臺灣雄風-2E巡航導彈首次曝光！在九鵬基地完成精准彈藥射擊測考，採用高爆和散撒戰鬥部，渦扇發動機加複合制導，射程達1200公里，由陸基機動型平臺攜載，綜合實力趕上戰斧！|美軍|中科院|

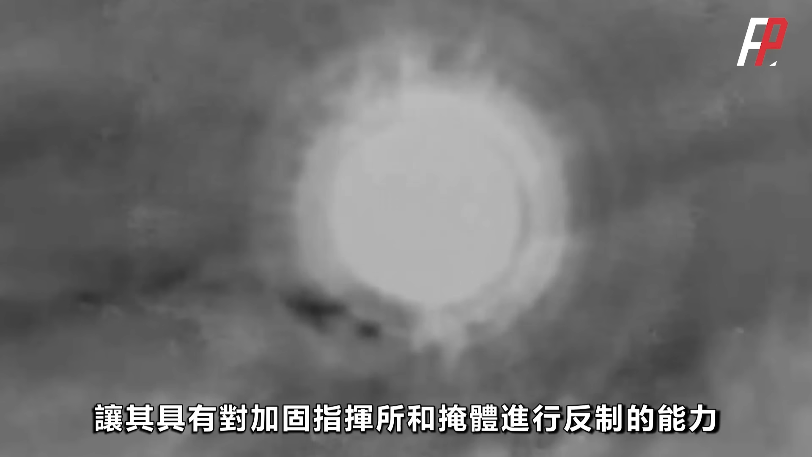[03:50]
让其具有对加固指挥所和掩体进行反制的能力散洒战斗部则会让雄风2E具备一弹
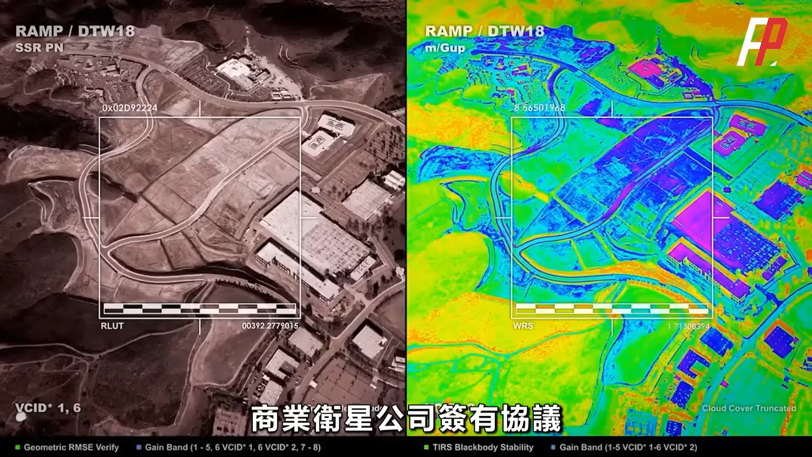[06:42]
可获取其提供的数字大地摇杆图像